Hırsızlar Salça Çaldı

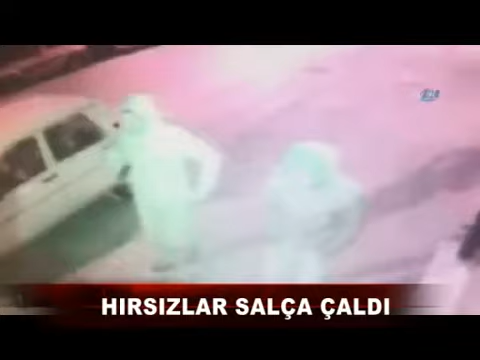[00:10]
Burası Karaman'ın Koçak Dede Mahallesi. Güvenlik kamerasına takılan ve rahat tavırlarıyla dikkat çeken bu iki şahıs bir apartmana giriyor. Bir aya elleri boş giren şahıslar sırtlarında çuvala çıkıyor. İçeride neler olduğunuysa Şerife Özdemir özetledi.